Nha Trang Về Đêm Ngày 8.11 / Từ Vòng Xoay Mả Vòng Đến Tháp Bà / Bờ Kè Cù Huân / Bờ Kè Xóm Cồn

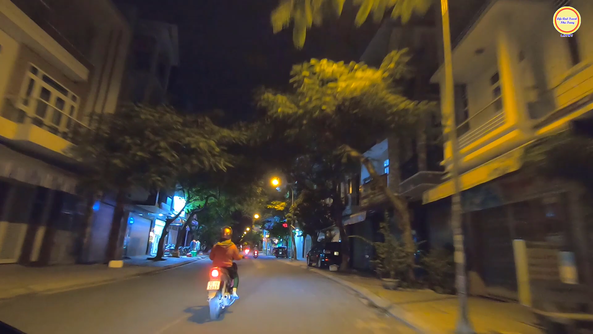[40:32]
Nào là bún đậu mắm tôm, nào là trà chanh, nào là sinh tố, nào là trà sữa.
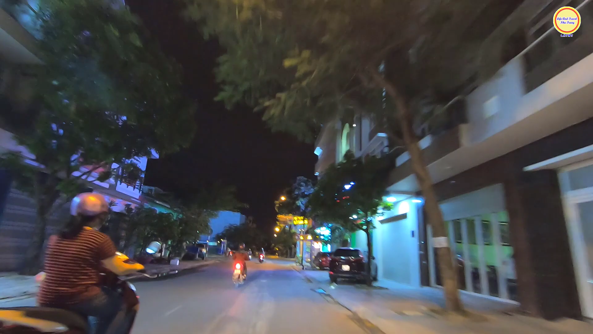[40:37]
Ăn uống là rất là nhộn nhịp.
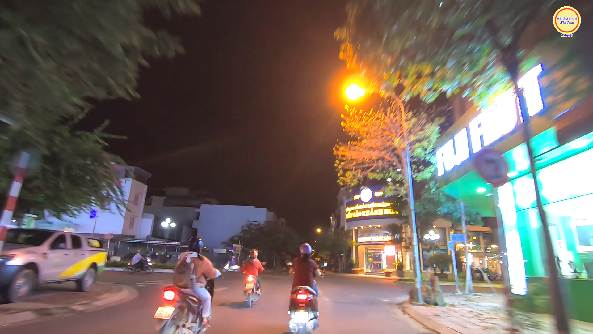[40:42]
Do ảnh hưởng do dự án ảnh hưởng của dự án đang thi công cầu vượt á,
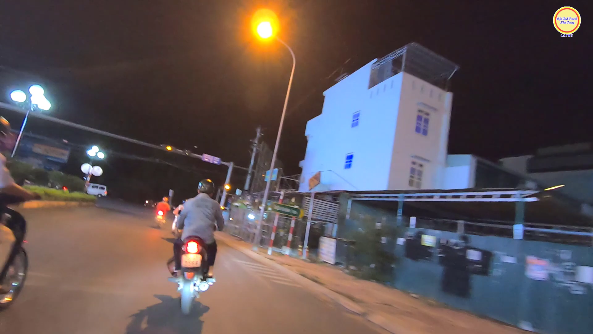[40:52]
cho nên là cái hướng ở dưới thành phố đi lên mà đi qua đoạn đường ray xe lửa là phải đi rẽ qua khu đô thị Vĩnh Trung, qua đường B1 của khu đô thị Vĩnh Trung để mà đi ra lại đoạn này của đường 3 tháng 10. Còn hướng ngược chiều ở trên Duy Khánh đi xuống thì có thể đi bên bên tay phải, nó có một cái đường luồng nhỏ để cho mà phân luồng cho người dân đi. Còn đi ngược lại thì không được.